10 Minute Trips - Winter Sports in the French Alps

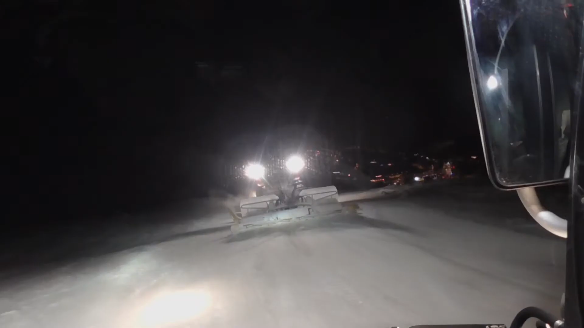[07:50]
Seat belts were a must as we descended again, really getting a feel for how steep the slopes actually are.